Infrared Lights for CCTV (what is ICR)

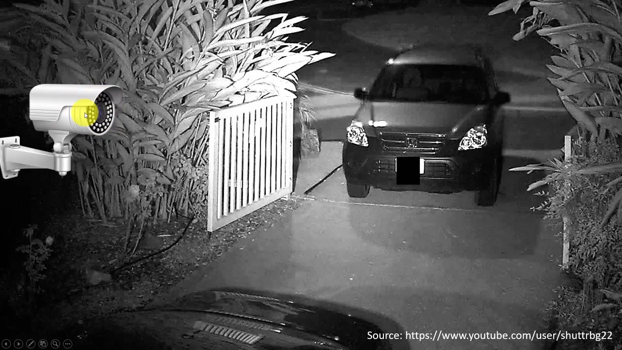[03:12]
And the LEDs is throwing light into the object. In this case, the car. So, the light bounces in the car, comes back to the camera, comes through the lens. And then it's better to remove the filter here. So, the light, there is no obstacle. The light comes directly into your camera. That's the idea. To have the ICR, you just remove the ICR. And the camera, of course, does this automatically, right? Here's another example. You have a box camera here, points to the car.